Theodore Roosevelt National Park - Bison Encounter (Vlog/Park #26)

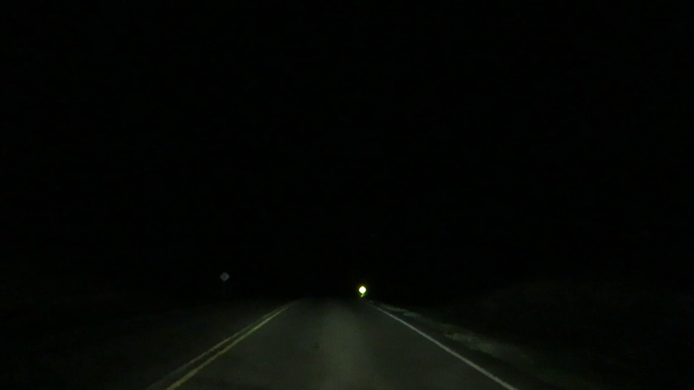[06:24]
Let's make sure we follow that GPS. We missed our turn once already. Ended up on the highway, had to circled all the way back around. it added another 10 miles to our trip. We're looking for the state park. We were told that we can get showers at the state park since there's no showers at the National Park and this is not easy to find. Are you sure this is the right road? I would suggest this. Really? Where are we going?
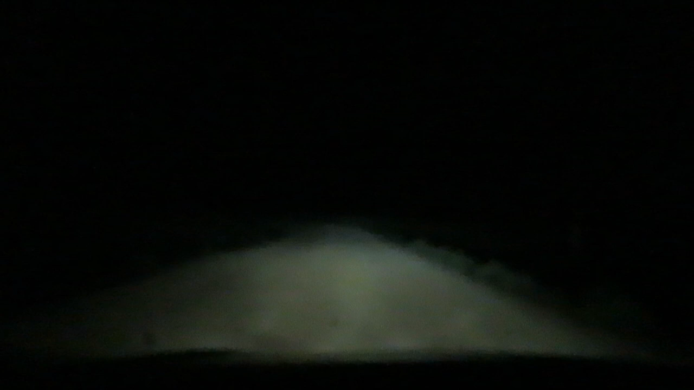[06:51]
That's it. How in the world are we supposed to find the showers?
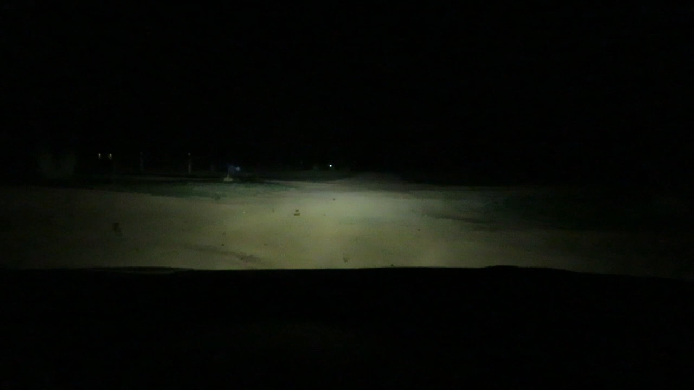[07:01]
Alright Kayla, I don't think we're going to find anything. There's an occasional camper we see back in the woods, but this place is pretty creepy. I don't want to ask anybody. I said we bail on this plan, get some showers in the morning. What do you say? Yeah. Let's go back to our campsite. Wow, would you look at all those stars. So did you take a picture of the buffalo?